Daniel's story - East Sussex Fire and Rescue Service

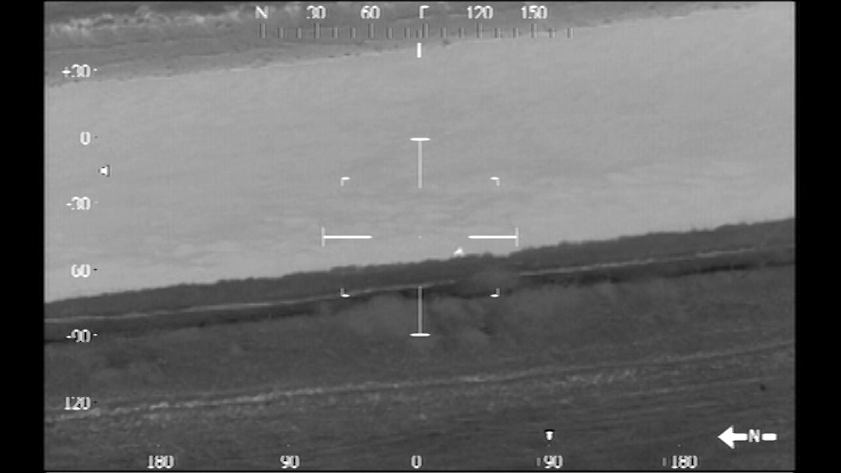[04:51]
He's south of the main bridge.
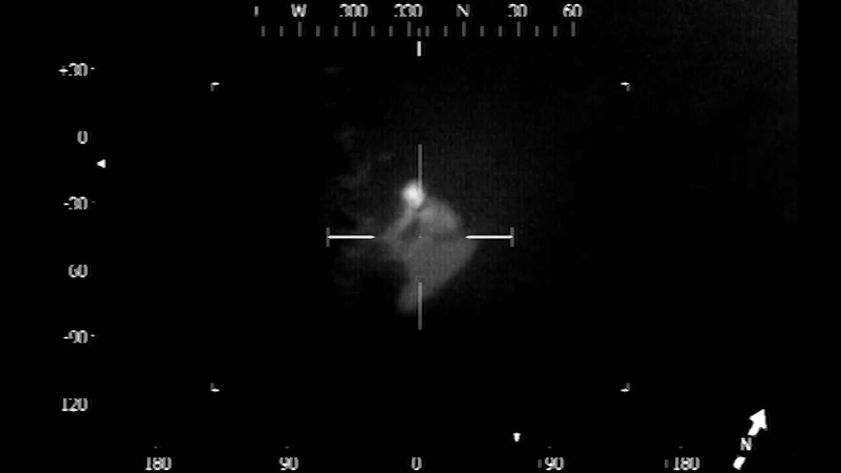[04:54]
There were two officers, possibly fire officers, walking on the eastern side of the river. He's actually on the western side.
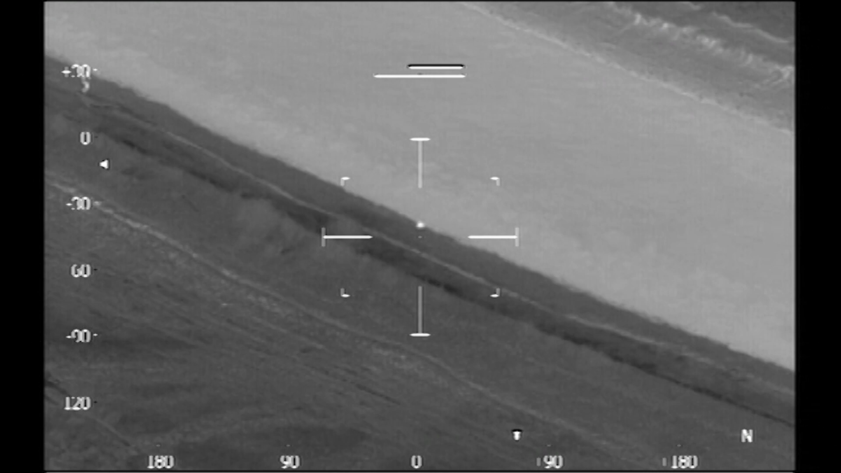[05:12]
I ran along the riverbank, and for about a mile and a half, I saw a male.
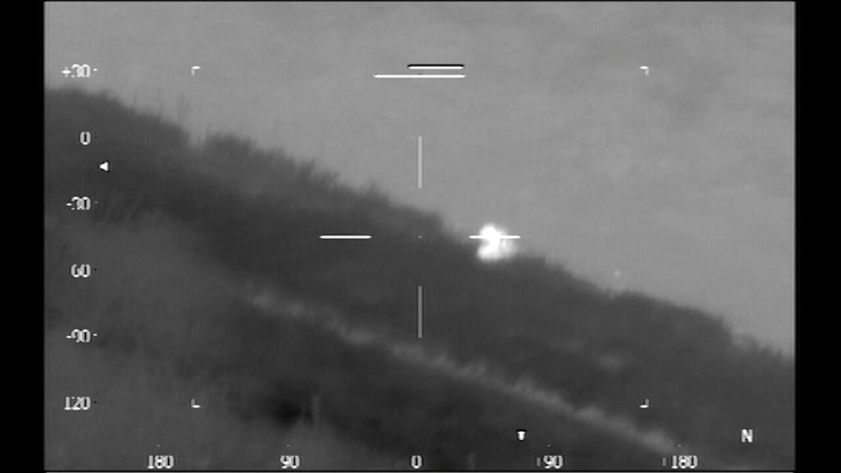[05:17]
Lying up on the edge of the riverbank.
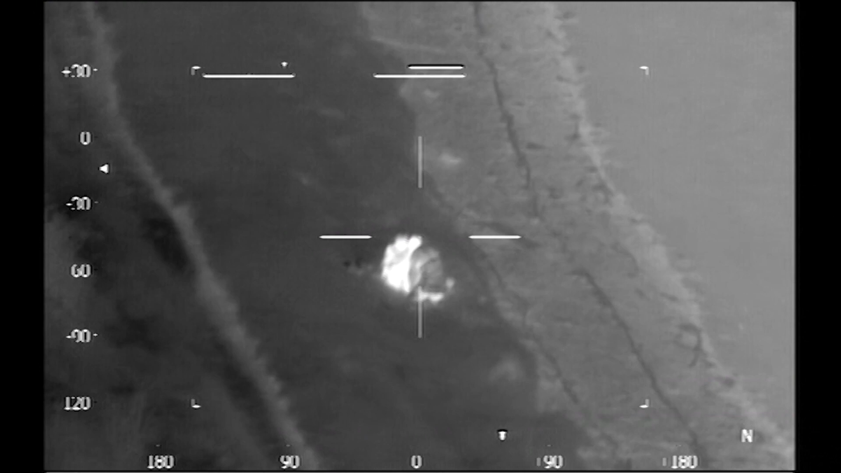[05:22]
I didn't know whether he was dead or he was alive, and I was frightened. I was concerned for his welfare.